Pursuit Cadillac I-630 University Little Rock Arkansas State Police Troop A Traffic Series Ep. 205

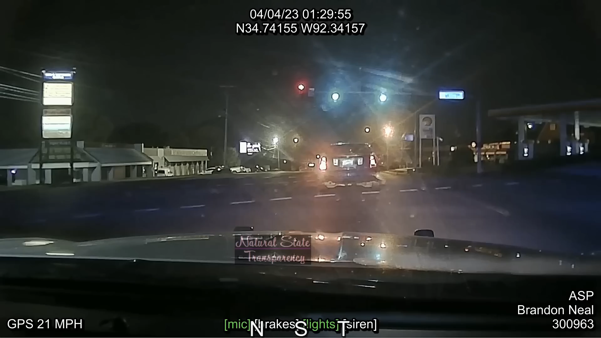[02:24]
South on University, about 35 miles an hour. Beautiful.
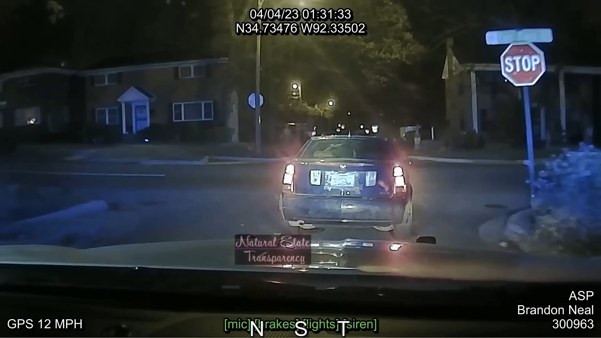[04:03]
That's Fair Park. So about 20 miles an hour. Fair Park, 20 miles an hour. I'm coming up to Harrison.